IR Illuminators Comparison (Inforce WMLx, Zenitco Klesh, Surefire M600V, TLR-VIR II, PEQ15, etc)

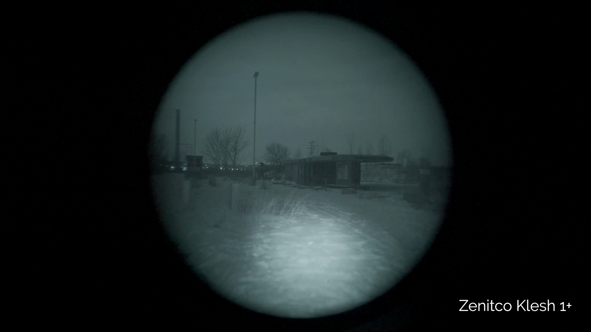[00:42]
This is the Zenitco Clash IR illuminator with laser together. Very powerful. Dude, this is like even iSafe, man. Like, look at this. Check what settings it has. It might have multiple settings and you might be on non iSafe. No, this is the way it is. No, I think it's just locked or unlocked. I'm gonna unlock this thing first. Okay, here we go. Yeah. Okay, this is... oh wow, it's already on.